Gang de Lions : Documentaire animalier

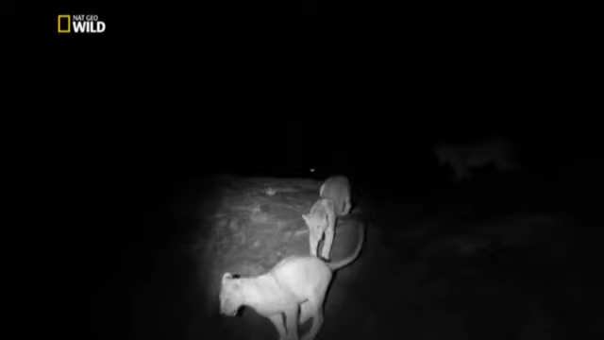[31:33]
Ils peuvent se faufiler dans leur rang sans qu'elles les remarquent. Il fallait donc trouver un moyen de filmer ces chasses nocturnes.
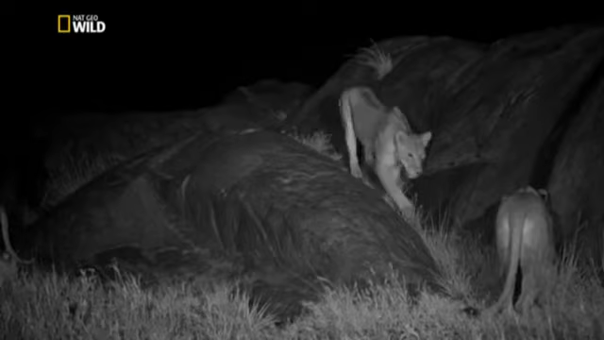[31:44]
Avec cinq femelles huit lionceaux en pleine croissance et deux mâles la troupe a besoin de beaucoup de viande fraîche.
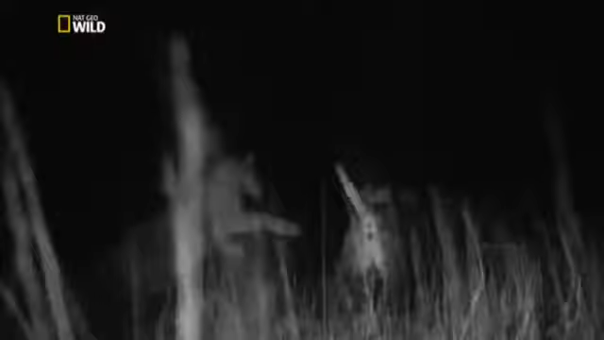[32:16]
Les conditions idéales pour un lion sont qu'il n'y ait aucune lumière. Même celle de la lune ne peut suffire à les déstabiliser. Pour nous, c'était un problème difficile à contourner. Nos caméras ne pouvaient rien filmer quand il n'y avait pas la lumière de la lune. Il a fallu qu'on utilise une lumière invisible que seuls les appareils peuvent discerner.
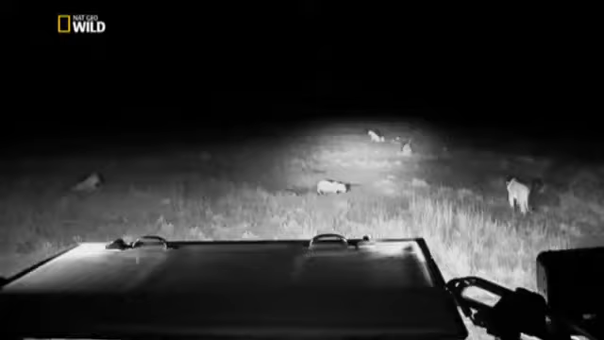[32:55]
C'est compliqué. En théorie, ça paraît simple. Il suffit de projeter des lumières infrarouges que les lions ne peuvent pas voir. Mais en pratique, c'était une vraie galère.
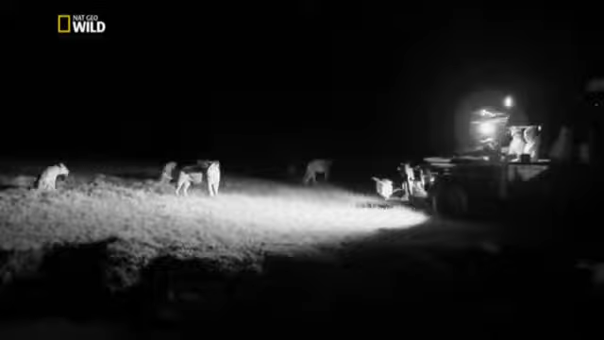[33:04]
J'avais beaucoup de mal à conduire parce que je ne voyais pas plus loin que la zone qui éclairait ces lumières.
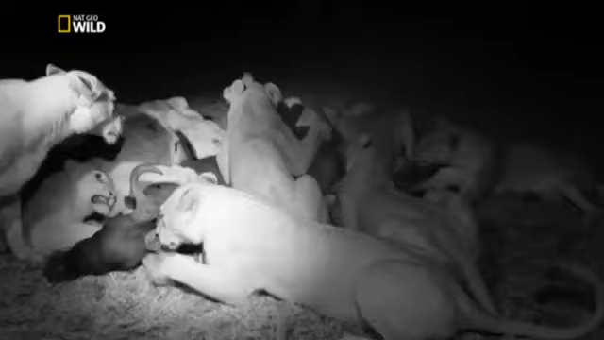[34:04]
Je pense que les images qu'on a réussi à filmer sont quand même très parlantes. On voit que cette famille fait de son mieux pour survivre dans cet environnement atypique.
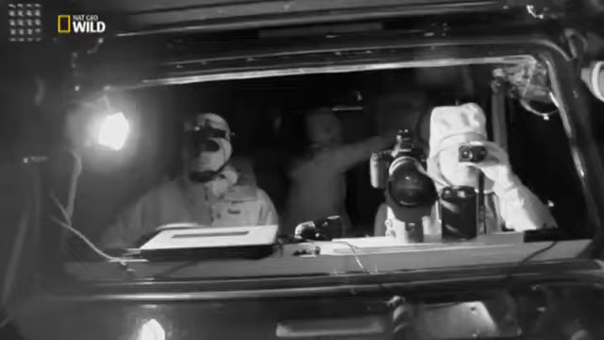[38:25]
« T'as vu ça, Nick ? » Mais la nuit ne se déroule pas comme prévu. Alors que les tueurs approchent, une femelle solitaire croise leur chemin.
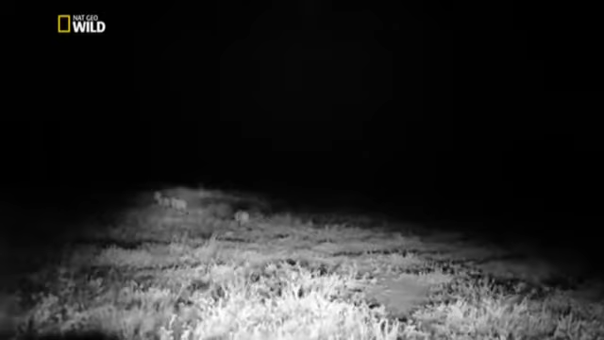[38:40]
Les tueurs sont distraits.
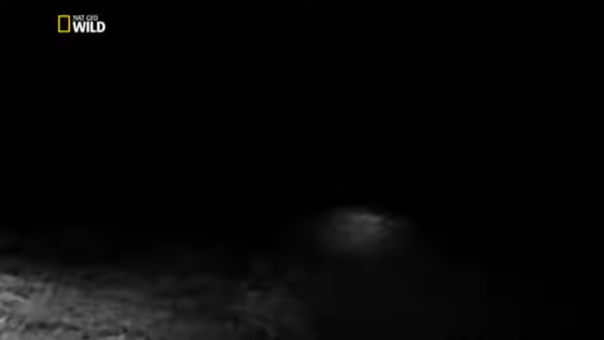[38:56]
L'un d'entre eux part après elle et les autres ne semblent plus aussi déterminés.
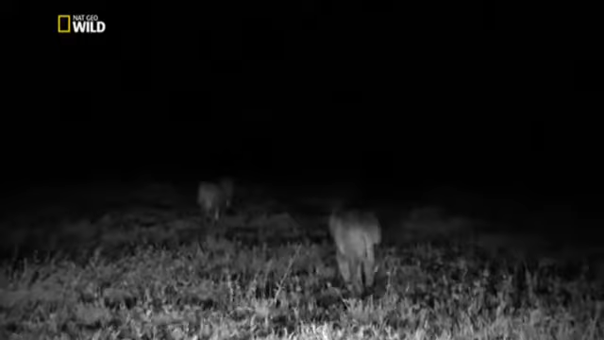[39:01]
C'était intéressant de voir que même une fois sur leur territoire, les tueurs n'ont pas attaqué les Wumbis.